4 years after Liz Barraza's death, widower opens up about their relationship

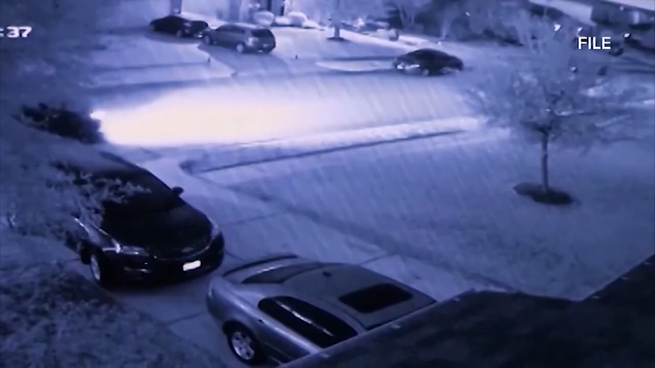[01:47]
Liz was having a garage sale in the driveway of her Tomball home and the killer was captured on surveillance video